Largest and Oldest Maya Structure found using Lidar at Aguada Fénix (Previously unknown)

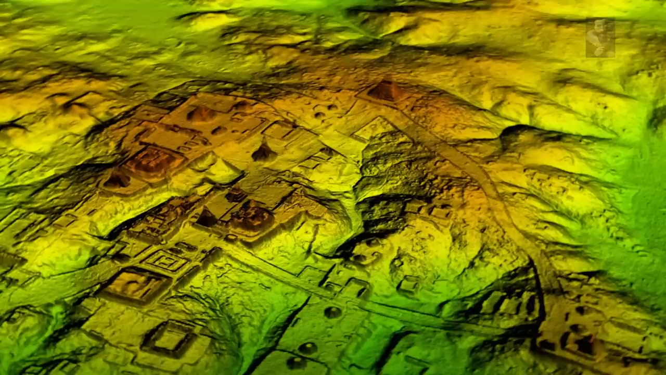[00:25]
And with such technologies that are clearly capable of showing us the scale of the past in the ancient setting of advancements that we are only just beginning to get our heads around.
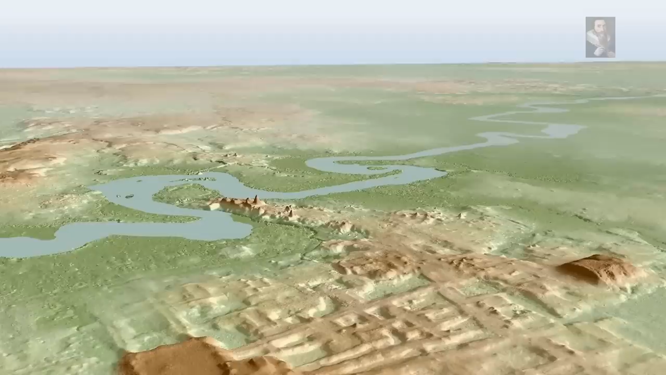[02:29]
but the fact remains that we don't really know and the latest discovery is being held as the oldest and largest Mayan pyramid ever constructed, unnoticed till now and only discovered by the use of LiDAR technology,
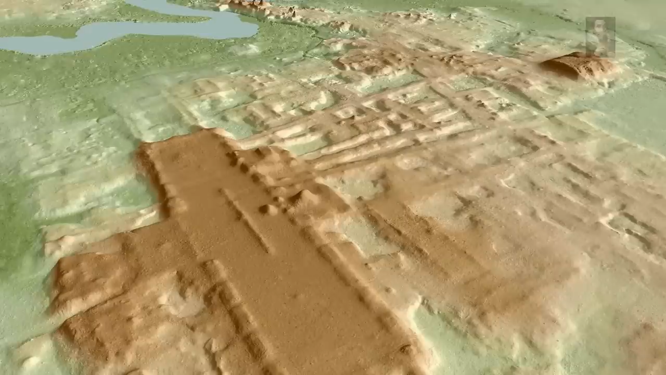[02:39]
which takes away the vegetation to allow us to peer into the past in stunning detail. Researchers using the technology claim to have dated this construction to between 1,000 and 800 years before
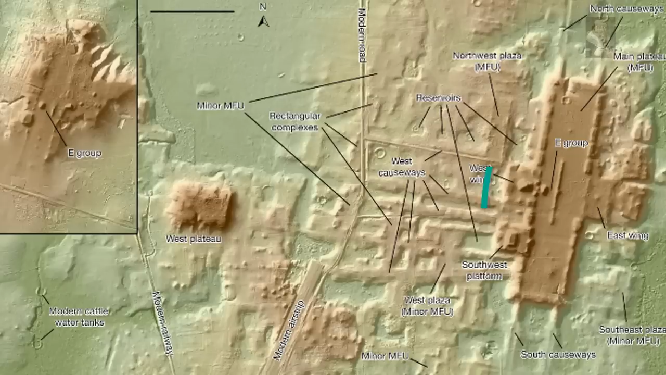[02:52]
Christ using a Bayesian analysis of radiocarbon dates.
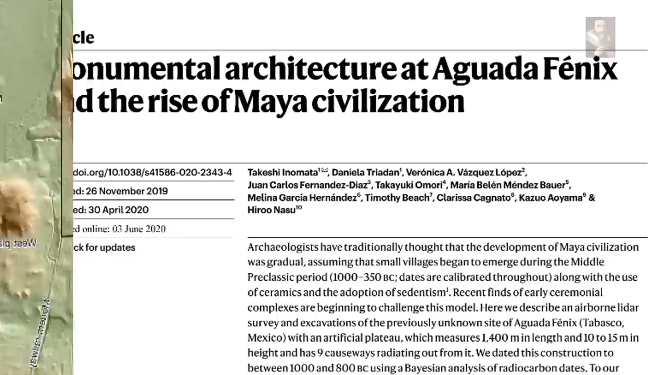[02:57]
The researchers report their findings in the journal Nature and go on to say that,